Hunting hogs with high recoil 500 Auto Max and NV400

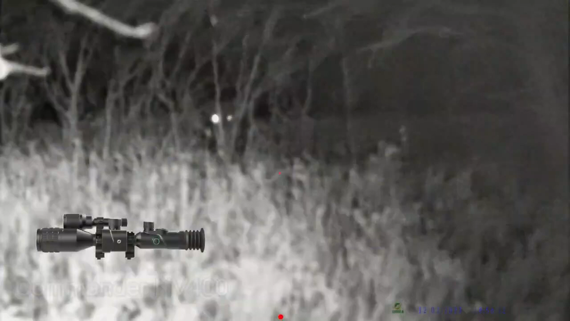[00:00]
Here's where the video starts with the One Leaf Commander. I've got the board there and the thicket amongst all the small trees.
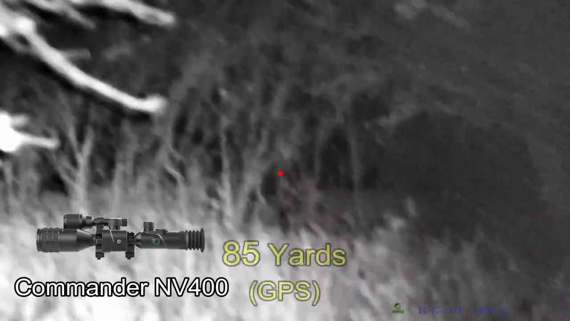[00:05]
Probably one of the worst sets of circumstances for night vision.
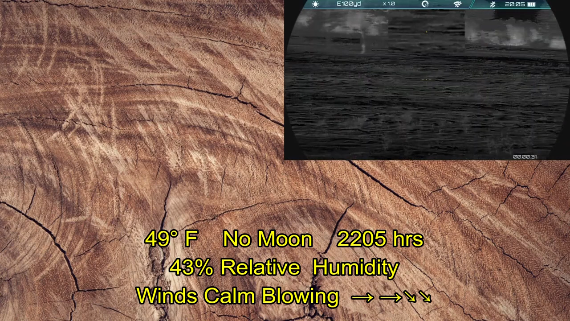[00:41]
Ben has spied some hogs out in this field. We've got a small sounder that's quite spread out. I'm coming online with the One Leaf Commander. We already know what I'm shooting from the previous video.
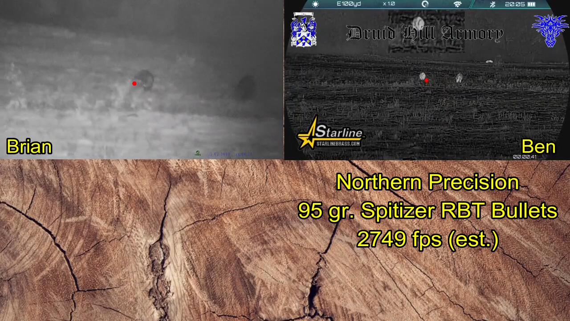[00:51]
We know that Ben is shooting Northern Precision 95 grain Spitzer RBT bullets out of the 6.5 Grendel.
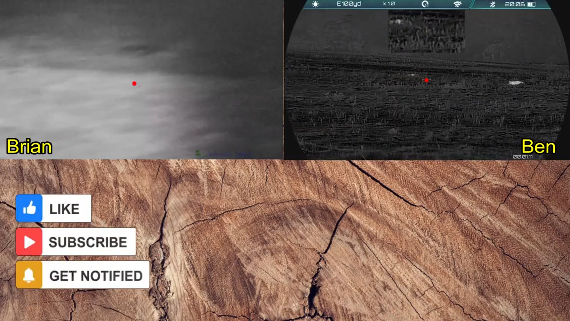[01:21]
Here's the full screen on the One Leaf Commander.